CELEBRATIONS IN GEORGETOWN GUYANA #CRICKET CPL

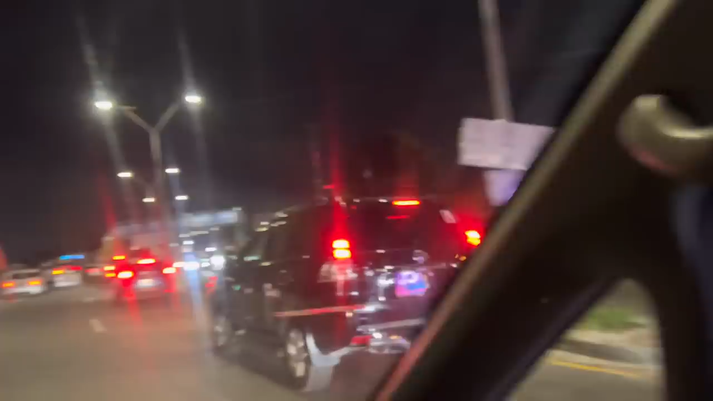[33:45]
And here comes the traffic build up now. Gonna start. It's gonna be chaos.
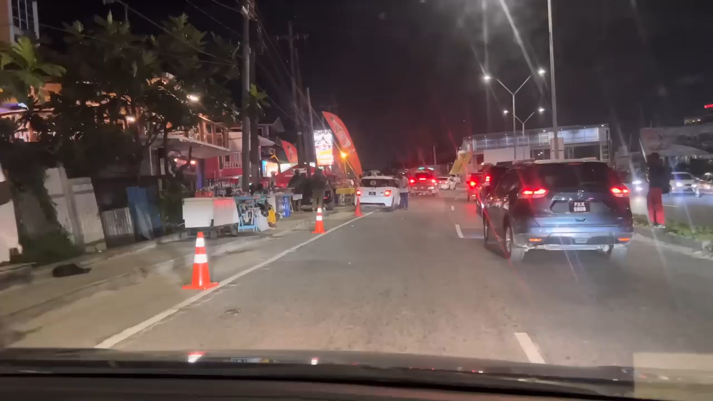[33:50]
Leaving this area, heading back to Georgetown. Another 45 minutes to an hour.